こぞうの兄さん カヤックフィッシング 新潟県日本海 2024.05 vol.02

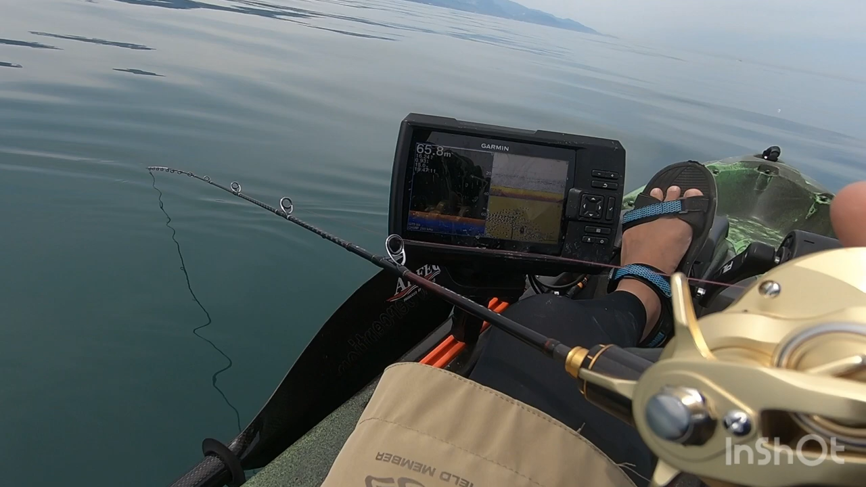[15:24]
魚たんに反応50メーターぐらい水深50メーター